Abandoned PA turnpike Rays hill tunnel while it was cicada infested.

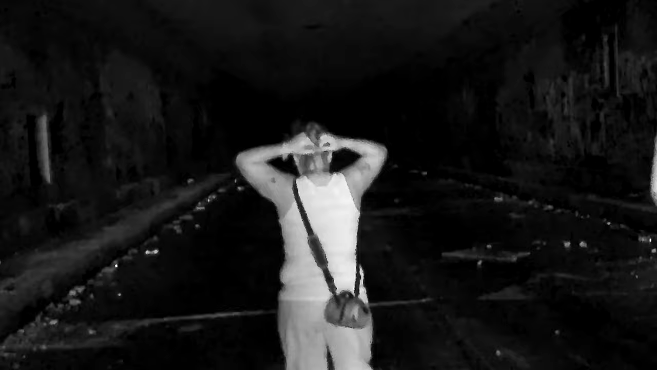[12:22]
There we go, little adjustment on my camera. I turned the ISO up to 6400, so.
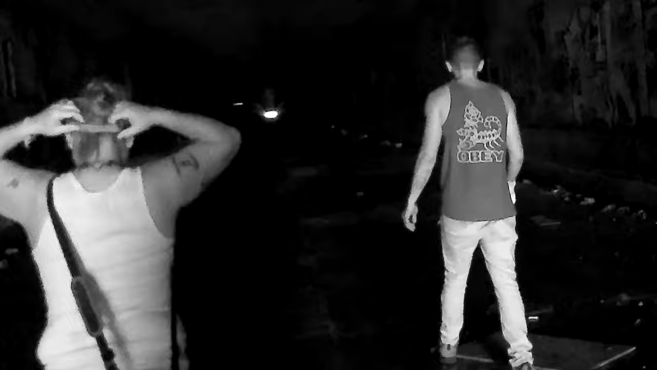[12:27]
That's nonsense, that's bonkers.
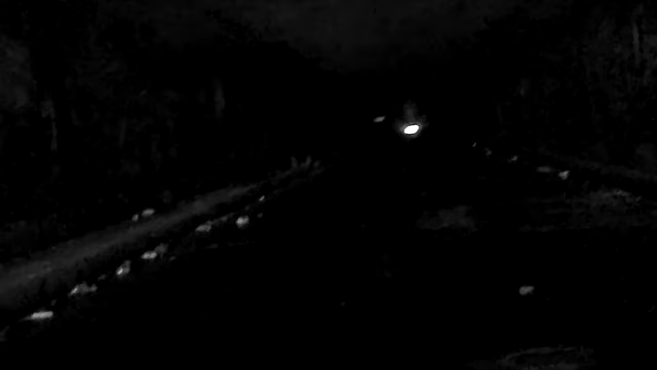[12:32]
You can see everything in here now. You got a picture of it? You are black and white right now. Feels like we're on Ghost Hunters almost.
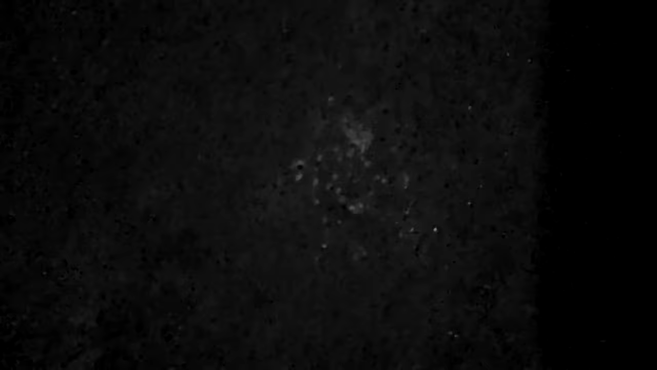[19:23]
I think some of the ceiling actually collapsed.
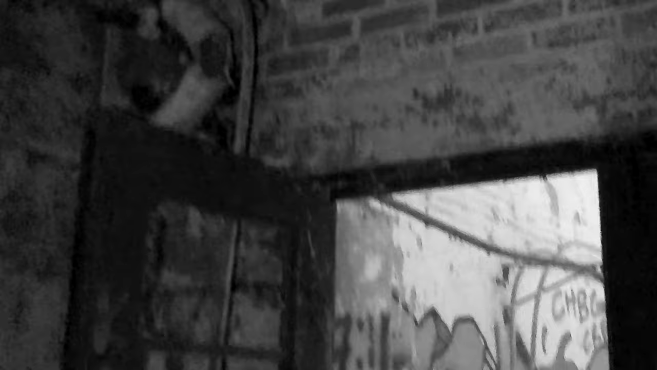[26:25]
Got cheap red stuff on the wall.
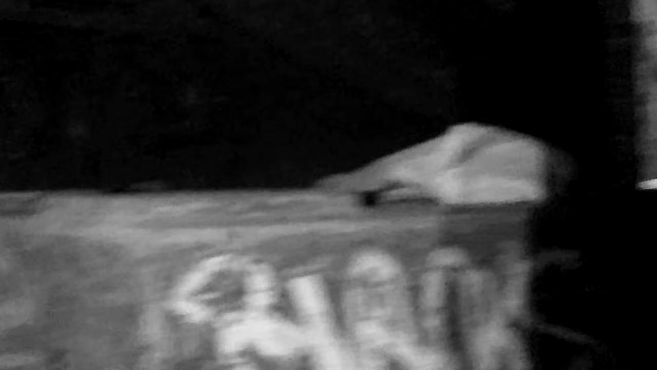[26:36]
And then straightforward over here, you can walk above the tunnel.